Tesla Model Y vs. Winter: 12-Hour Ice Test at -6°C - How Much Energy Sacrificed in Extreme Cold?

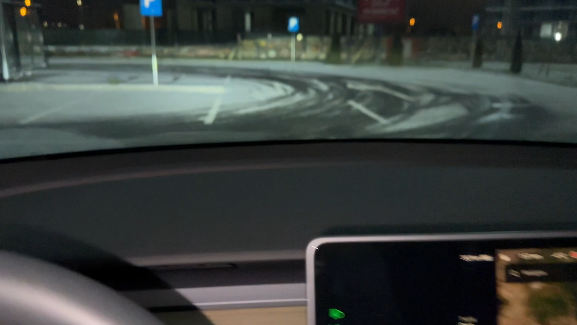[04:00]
can see on the road yourself it's icy everywhere you can see uh how it's